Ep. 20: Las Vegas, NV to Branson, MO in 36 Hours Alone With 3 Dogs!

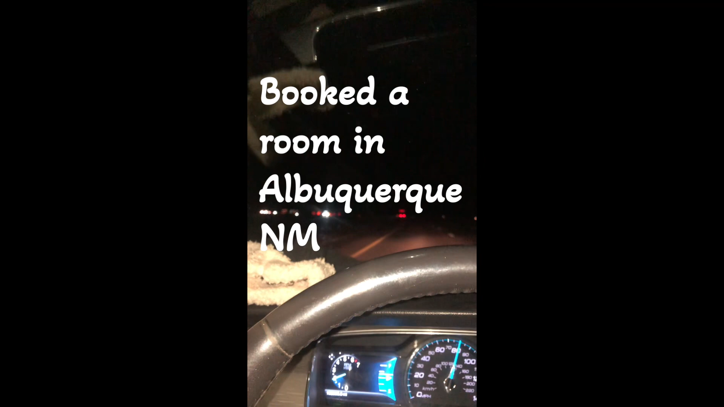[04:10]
and then head out early morning to Branson. So I will see you then. Bye.
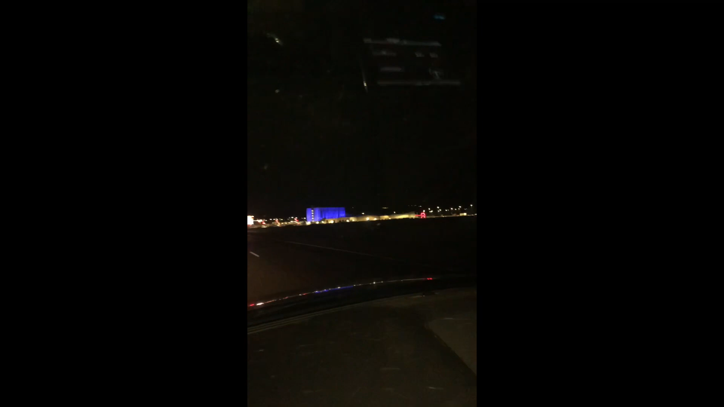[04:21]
And this is getting into, I'm almost in New Mexico. I mean Albuquerque, sorry. Look at that long line of trucks.
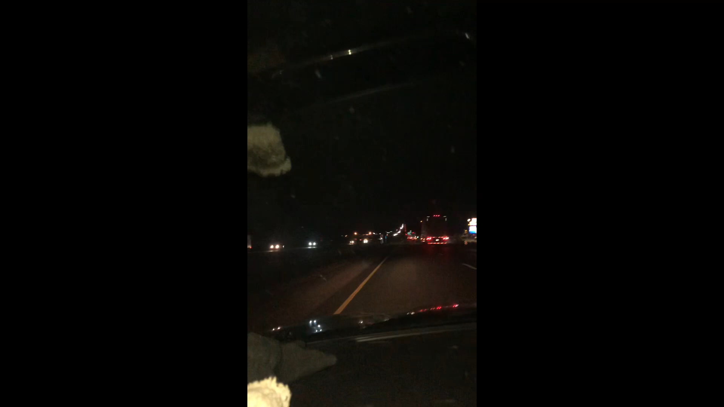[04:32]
But I'll get to the hotel in 20 minutes. All right, bye.
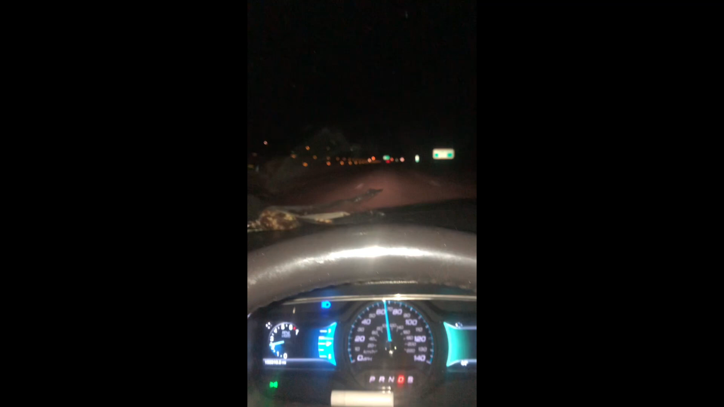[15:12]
is Ozark, like on the TV show.
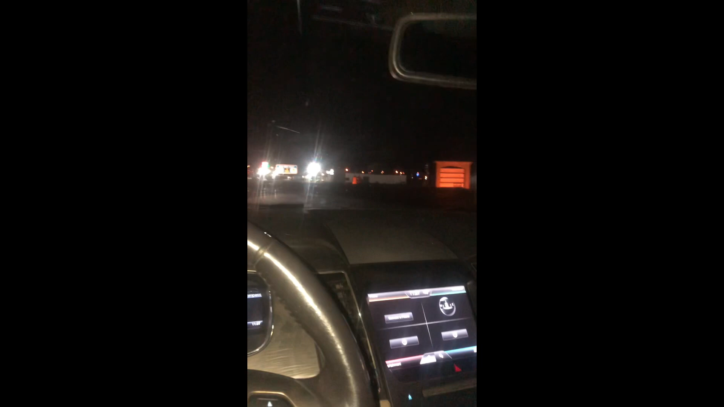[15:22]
This is the city of Ozark, right before Branson. Supposedly entering the Branson Welcome Center, it said it was a half mile ahead. So, just see. That's what I'm trying.